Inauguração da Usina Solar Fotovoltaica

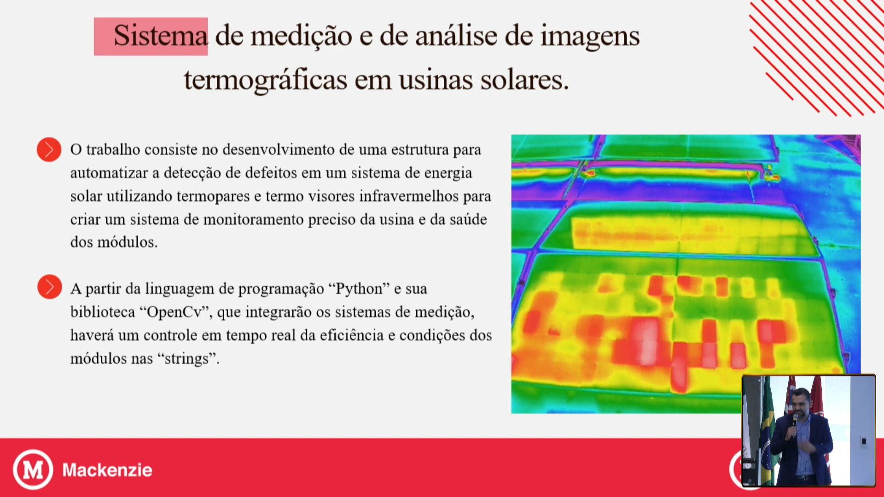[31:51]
É um ponto quente que pode indicar um defeito na placa. Então, imagina que você tem um parque solar com milhares, centenas de placas solares. A inspeção normalmente é a olho nu, é visual. Além das medições, você tem lá uma inspeção visual. Com o drone, a gente ganha uma assertividade e também